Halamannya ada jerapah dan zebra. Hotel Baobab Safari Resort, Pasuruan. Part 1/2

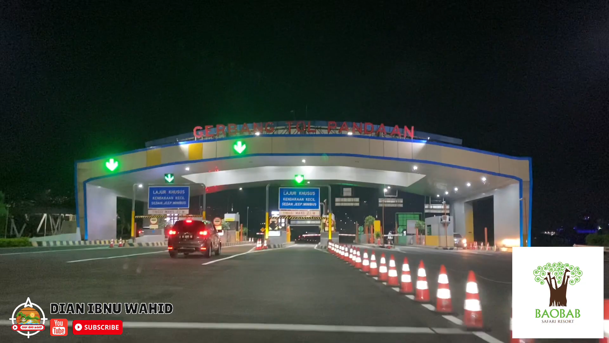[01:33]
Setelah kita keluar tol pandaan Belok kiri saja Lanjut terus sampai ketemu gading Yang dijadikan gapura di
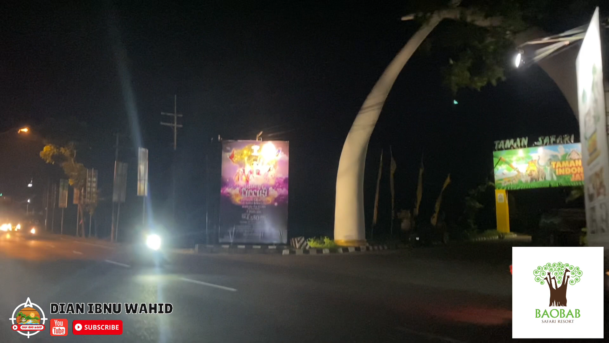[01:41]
kanan jalan Langsung masuk saja Belum bayar tiket Atau parkir di sini